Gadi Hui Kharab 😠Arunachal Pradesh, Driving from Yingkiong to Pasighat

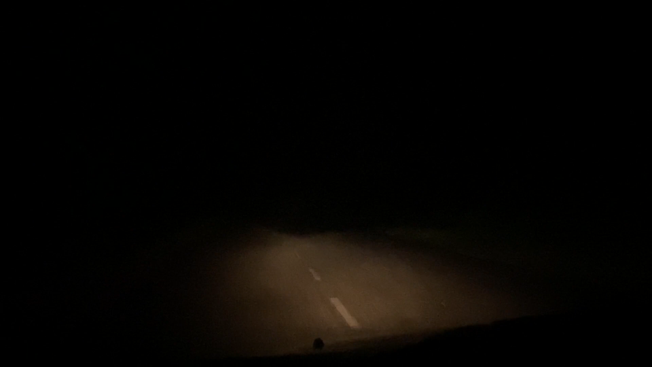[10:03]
सिर्फ एक ही लाइट है हमारे पास, तो मैंने हिजार्ड लाइट ऑन कर दिया है और धीरे धीरे चल रहा हूँ ट्रैकिंग को फॉलो करते हुए, क्योंकि रोड बहुत नैरो है, कभी रास्ता ये देखा नहीं है।
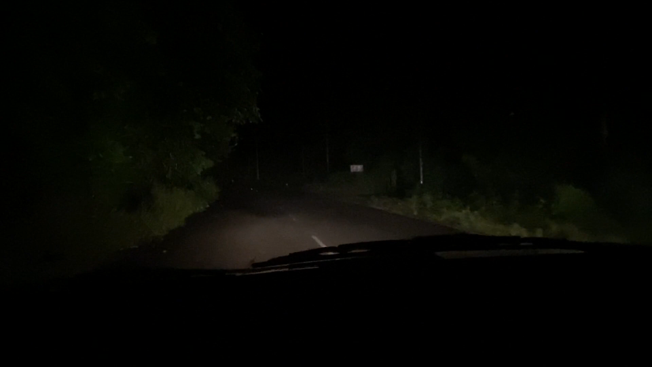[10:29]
तेज निकलता हुआ ट्रक, और हम ट्रक के पीछे पीछे अब चल पड़ेंगे। हमारा काम आसान हो गया थोड़ा सा, अब हमें थोड़ा सा रास्ता दिखेगा, थोड़ा तेज चलना पड़ेगा क्योंकि ट्रक बहुत तेज चल रहा है।
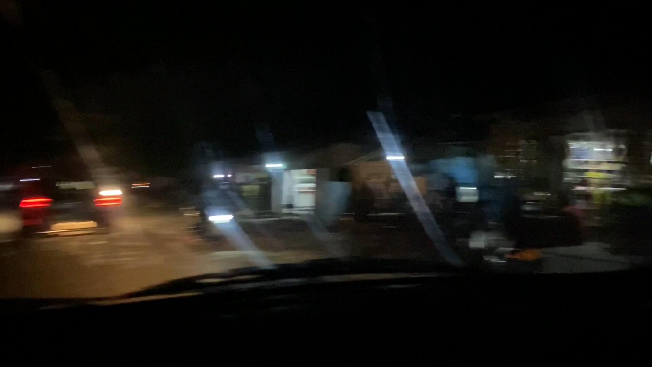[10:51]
सो फाइनली भाई हम लोग सिटी तक ऑलमोस्ट पहुंच गए हैं, पासीघाट तक हम ऑलमोस्ट पहुंचने ही वाले हैं।